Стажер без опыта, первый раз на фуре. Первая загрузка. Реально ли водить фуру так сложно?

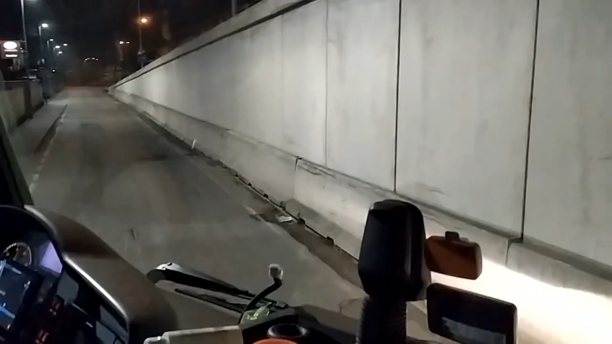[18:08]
Вон, видите, смотрите, вот здесь, там забор покоцан с другой стороны.